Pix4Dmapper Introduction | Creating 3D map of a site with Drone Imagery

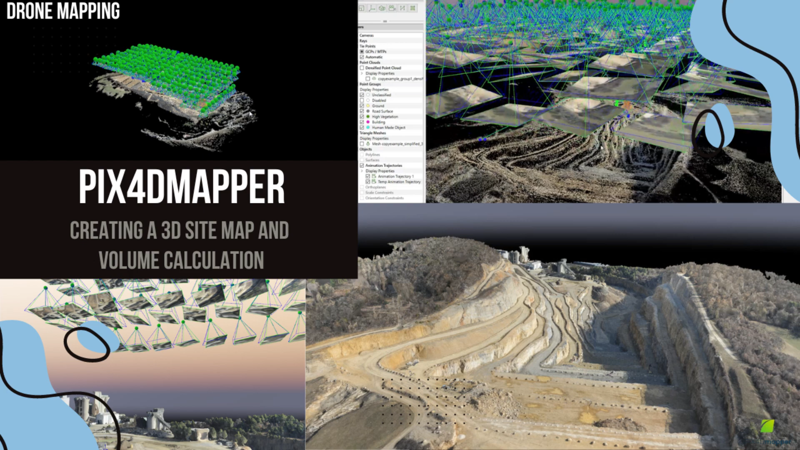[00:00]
Today, I'm going to show you how to create a 3D map of a site using drone imagery in PixFord Mapper.
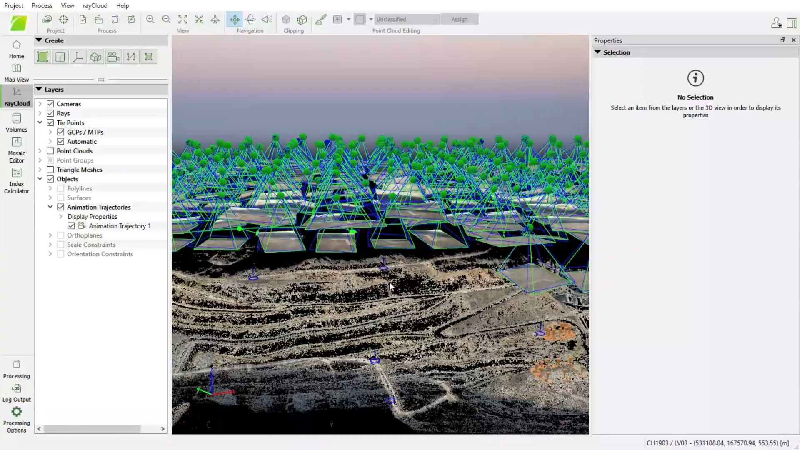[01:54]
Now that we have the images loaded, let's generate the 3D map.
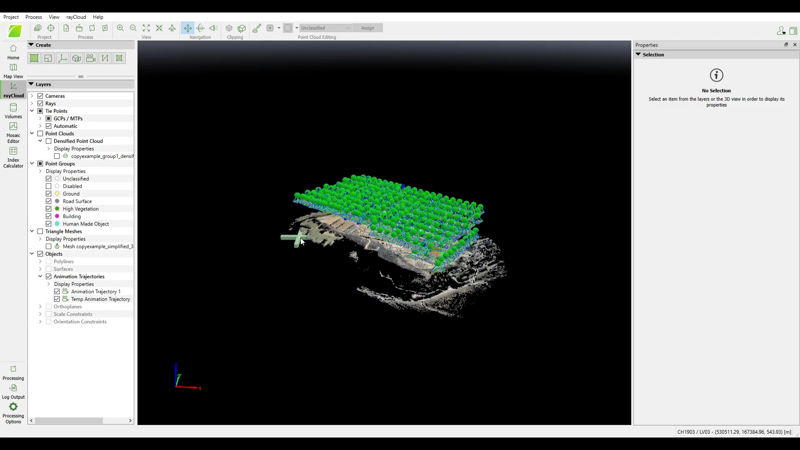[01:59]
Click on Start to process the images.
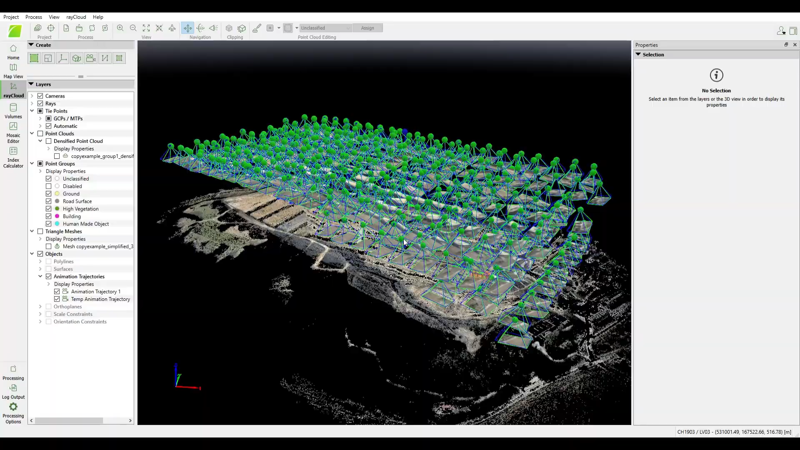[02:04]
PixFord Mapper will analyze the photos and automatically generate a point cloud, which is a collection of data points that represent the surface of the site.
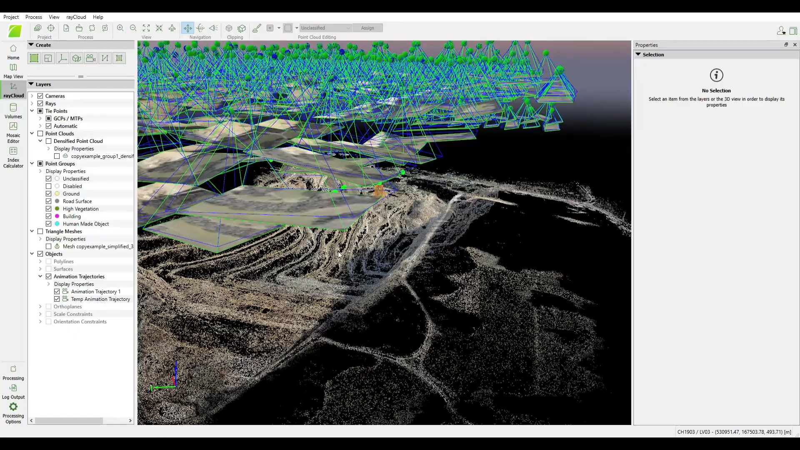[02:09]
Once the initial process is done, we'll have our point cloud. You can see a rough representation of the site.
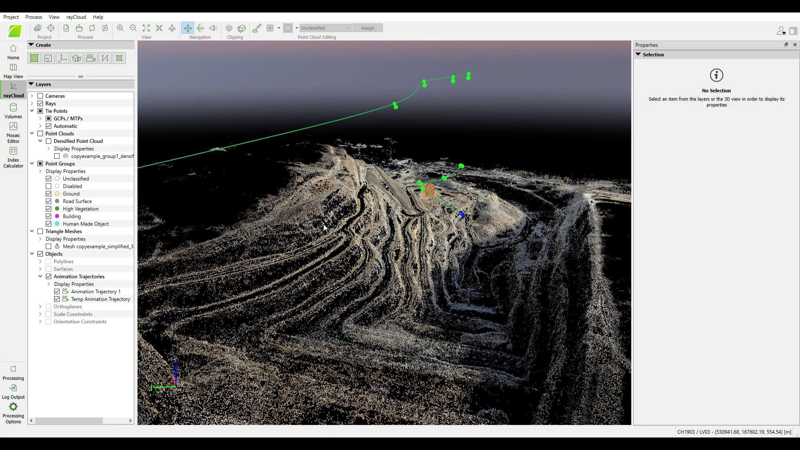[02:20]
This gives us the foundation for the 3D model. Odor Blue, let's apply textures. PixFord Mapper will use the images to add realistic textures to the 3D model. Once the texture is applied, we have a fully detailed 3D map of the site.
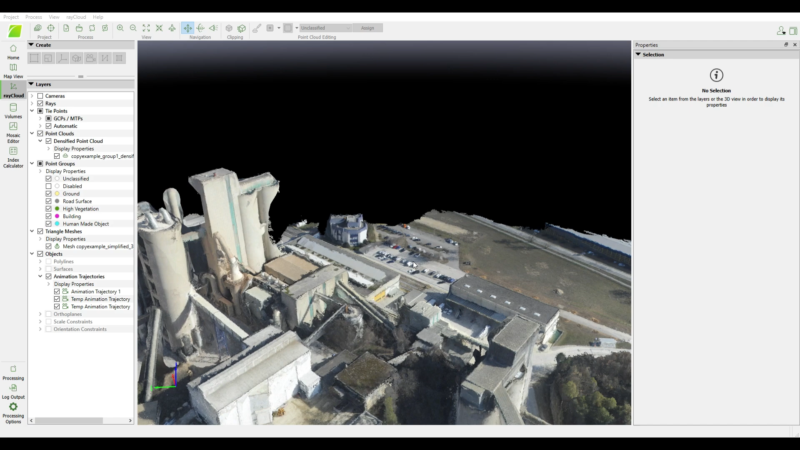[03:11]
From here, you can render images or even create videos. Just place render cameras along the path you'd like to capture and you can generate smooth visuals for presentations or analysis.
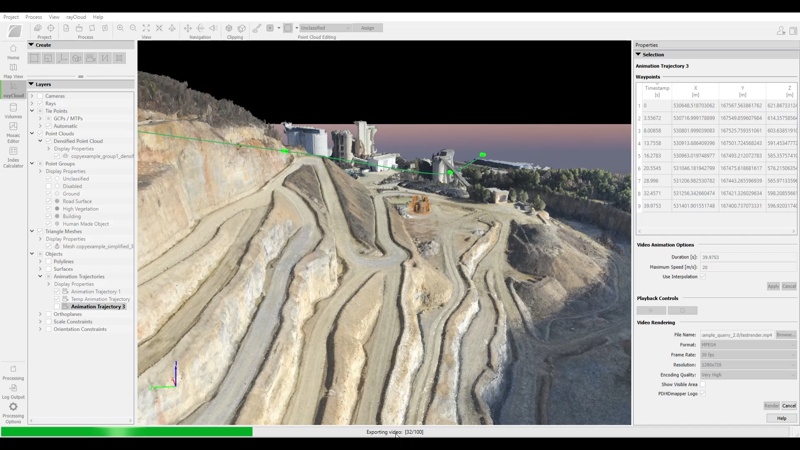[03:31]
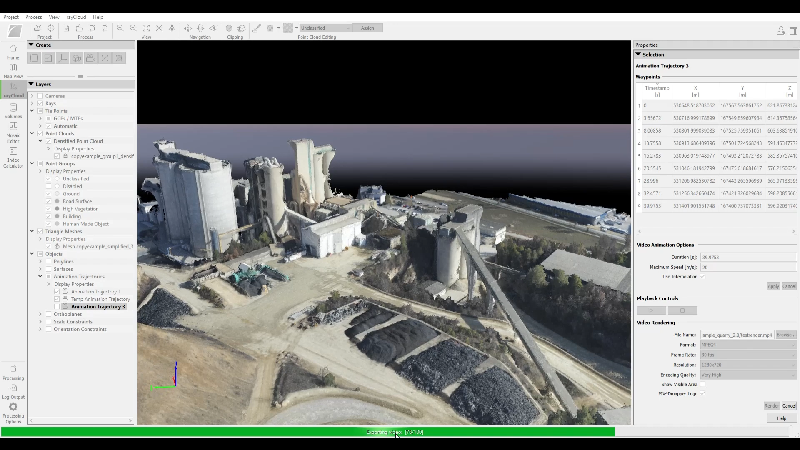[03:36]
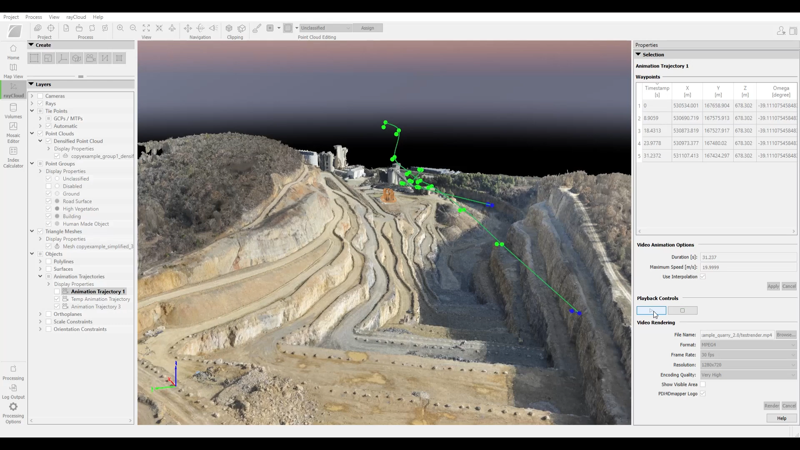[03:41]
Lastly, let me show you how to calculate volumes.
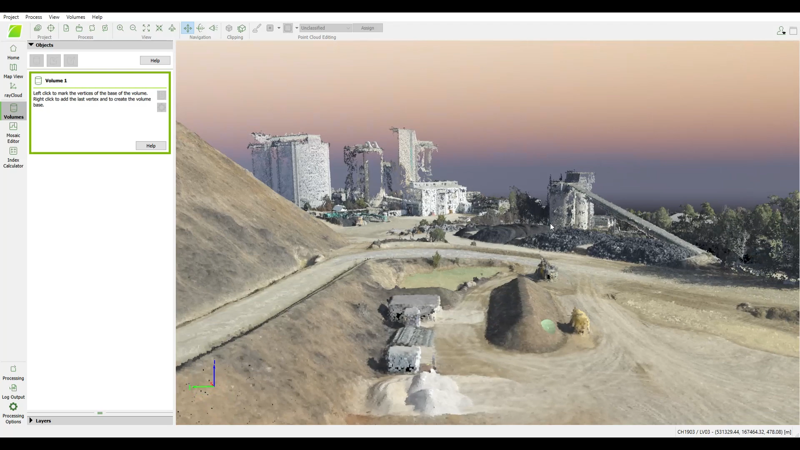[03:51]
Go to the Volumes tab, select the area of interest, like a pile of sand or cement, and PixFord Mapper will calculate the volume covered by that object. Simple as that.